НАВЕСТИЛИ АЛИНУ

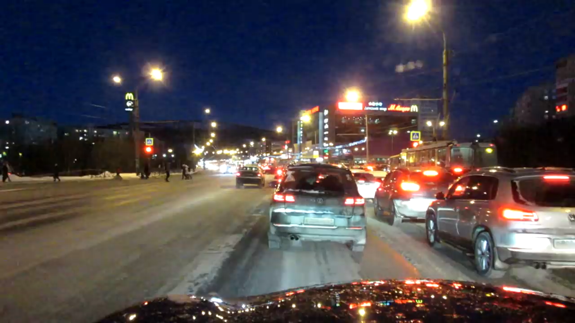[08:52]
Очень ощущается... Новогодний вот этот период... Очень много... Жителей области приезжает в город... Создаются пробки... Видно за покупками... Что послезавтра... Да, Новый год тут у нас... Ну, тут да... Новый год наступит послезавтра... А так он будет завтра вечером... Вот... Очень много машин... Очень много людей... Куда они берутся... Непонятно... Едут со всех... Со всех сторон... Норма съезжается...